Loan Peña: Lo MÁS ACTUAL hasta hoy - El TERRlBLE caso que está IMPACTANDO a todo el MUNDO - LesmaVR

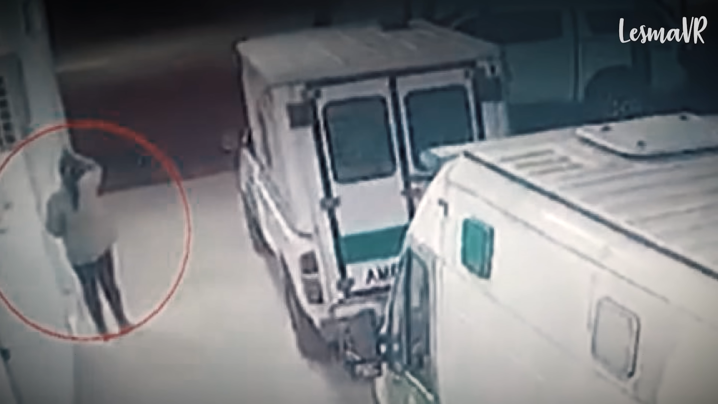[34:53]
En el video se le ve bajando de la camioneta Ford Ranger color blanco, presuntamente conducida por su marido, esto para solicitar atención en el centro de salud.